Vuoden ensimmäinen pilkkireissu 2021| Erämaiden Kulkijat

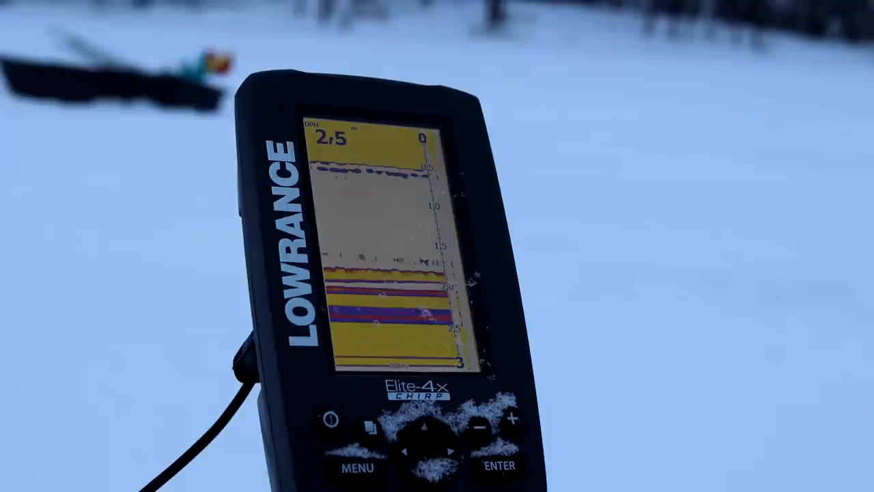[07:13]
Tuossa pohjassa tosiaan tuo paksu keltainen viiva, niin tuo on kala. Tuo on siinä pohjakin, mutta se väreillä on tuolle, niin siinä on kala.